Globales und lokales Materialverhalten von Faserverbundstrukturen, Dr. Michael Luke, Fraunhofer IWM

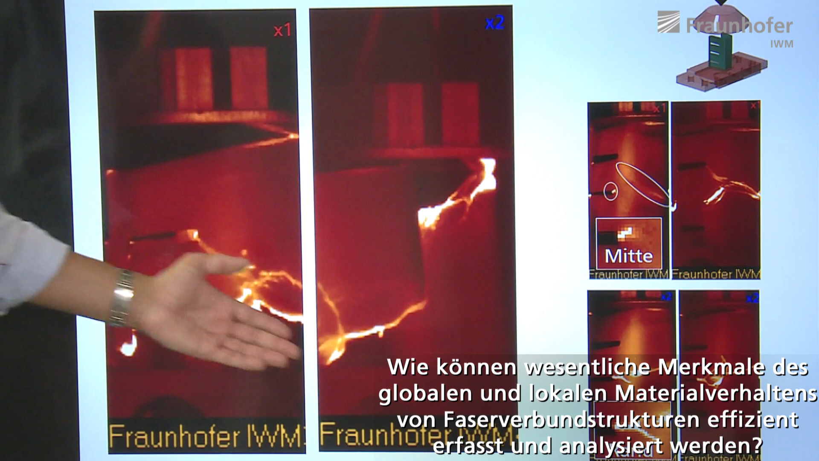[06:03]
in dem wir insbesondere in den hellen Bereichen Temperaturen messen können, die uns Aufschluss geben über die Erwärmung und somit auch die Energie, die aufgenommen und auch im Versagensfall diszipiert wird.